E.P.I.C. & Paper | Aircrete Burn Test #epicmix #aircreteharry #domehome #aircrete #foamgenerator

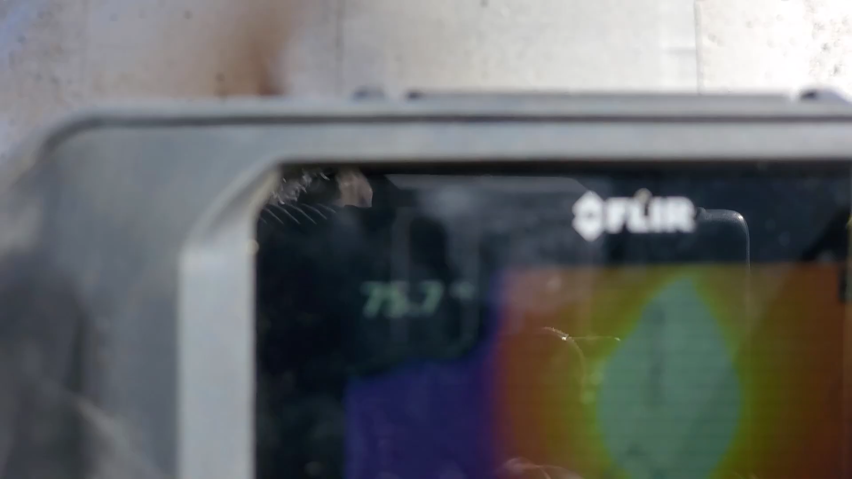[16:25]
our laser temperature gave us over 700 in some spots.